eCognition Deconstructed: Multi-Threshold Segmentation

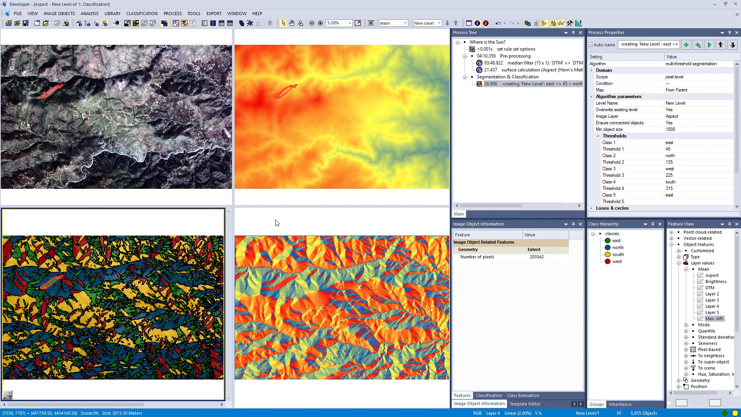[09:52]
these areas would be more interesting to build a house on right at least for me